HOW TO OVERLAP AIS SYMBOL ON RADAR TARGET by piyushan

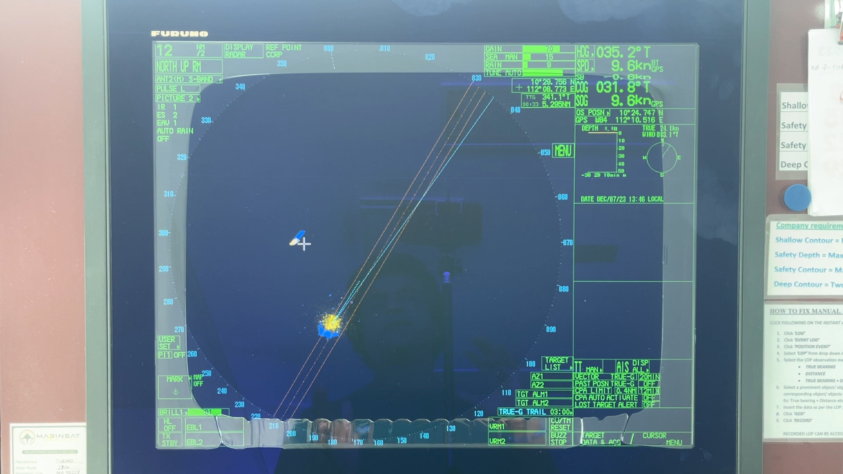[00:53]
while I was at port so I took over I took a bearing to a fixed object and verified the the the bearing and then I changed the settings so that I I was able to overlap the two echoes right to do this you simply have this is for a Noreta far version so it's all inside settings but you will not see this zero initialize if you haven't opened this settings on the menu
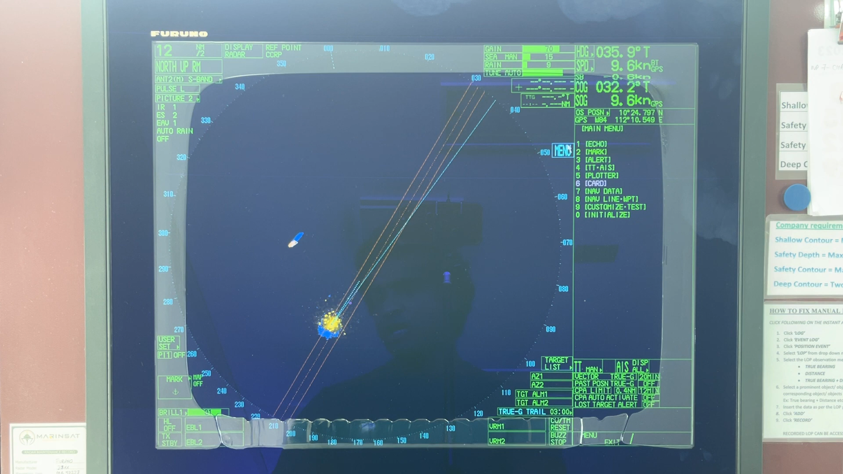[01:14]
to do this normally you will not see this so what you have to do is you have to keep this you have to keep HL off number one number one digit keep it pressed and press menu five times okay keep number one HL off button pressed and five times menu okay now I'm going to keep number one press and press
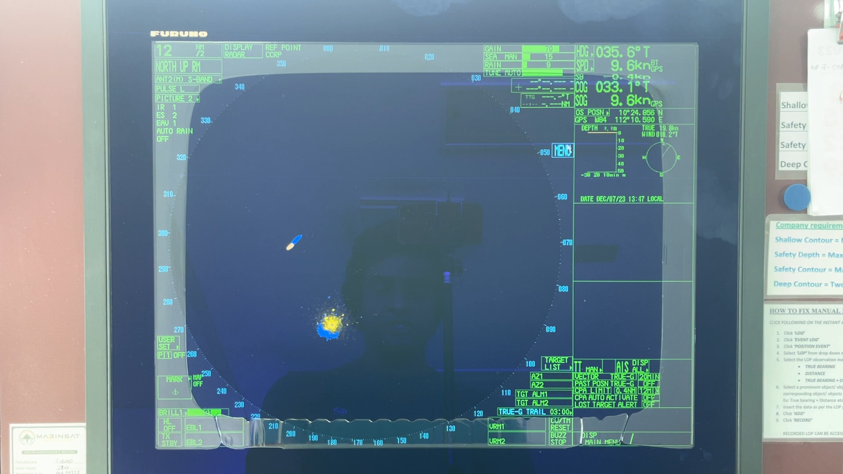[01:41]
menu five times one two three four five so it will open up the initialize menu so here you have echo adjust right so now you can see under number three head align so by my settings at the moment is 8.2 now you I will change and you will see how the echoes become far apart right
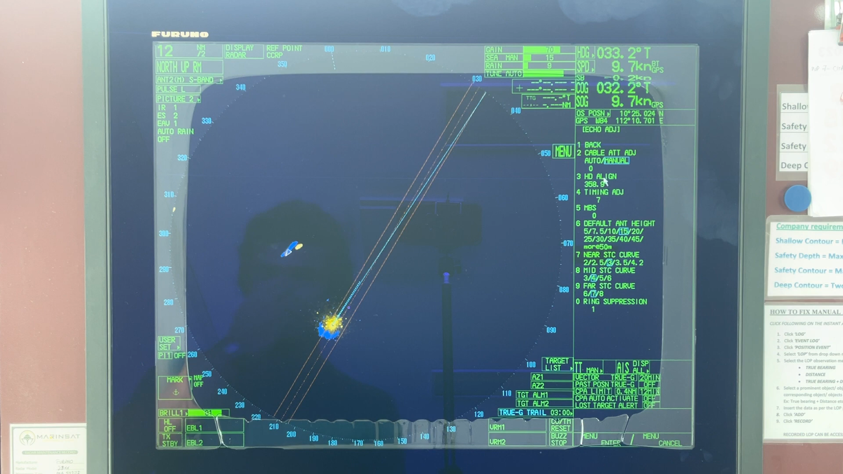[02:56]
affecting right okay I put 358.9 and you see the echo the AIS echo is now here and the radar target is now here
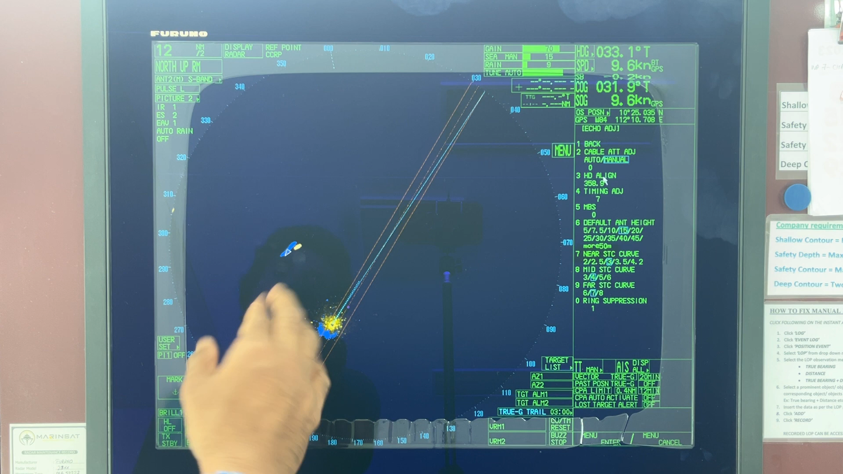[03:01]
it's far apart during collision avoidance there might be a confusion as to which target is correct okay now I will set it back to my original settings which was before 8.2 okay slowly slowly so you can see the red echo is overlapping with the with the AIS target so if you happen to also change this you can do this but when again as soon as you go to a port you just cross check your accuracy against a land object so that you are safe okay
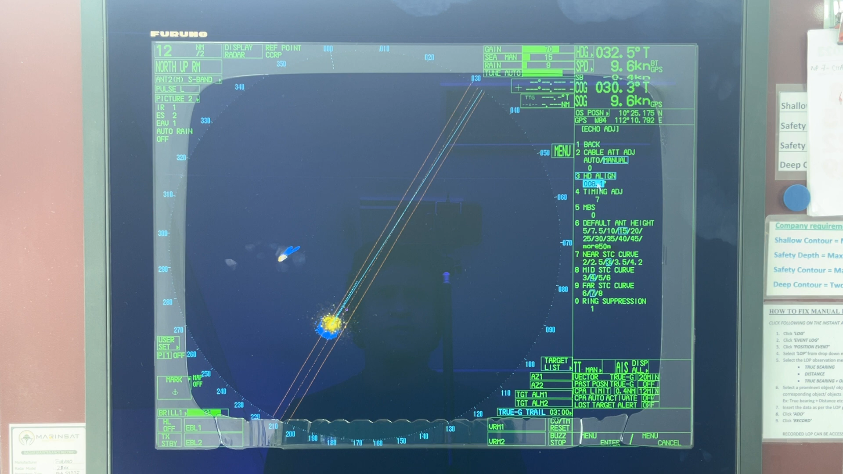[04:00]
against a land object right okay 8.2 right so now you can see the two targets are perfectly aligned on top of each other so there is no separation I hope this is helpful actually this is something I have been also looking to adjust now now that I have found it and I'm going to share the knowledge with you as soon as I come to know something new I'm going to share it with you guys thank you for